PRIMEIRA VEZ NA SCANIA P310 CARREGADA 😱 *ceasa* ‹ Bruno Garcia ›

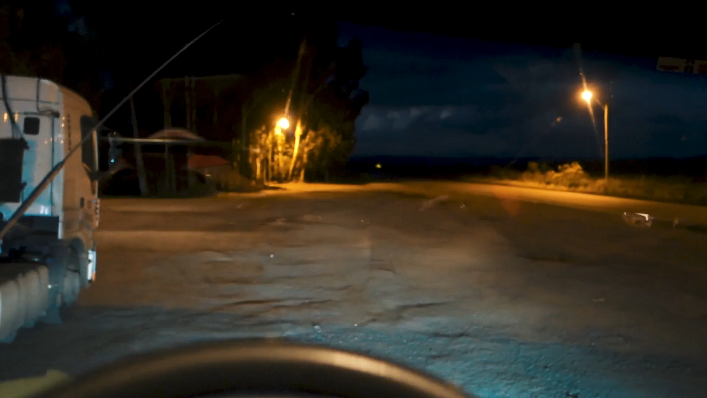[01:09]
bastante Tá longe ainda Vai dizer que você peidou Tá abrindo o ouvido? Não Toda vez que você abre o ouvido É que você peidou Eu tô ligeiro com você Eu também tô ligeiro com você Vai chover Vai lá no fundo
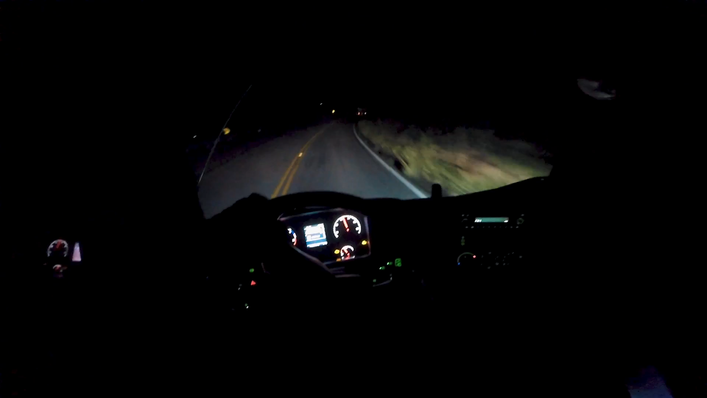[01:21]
Será? Olha lá Lá naquela luzinha Apesar que é Não é que esse tempo é complicado também O caminhão não fica limpo? Não Vai, boy Falar pra você que diferença Do Scania carregado Pro cargo, né, cara? Pro cargo Você sentiu o volante um pouco Pai, pesado, né? Sim, sim Esse aqui não, velho Mas já vai entrar na 116 ali, né? Vai Aí, achadeira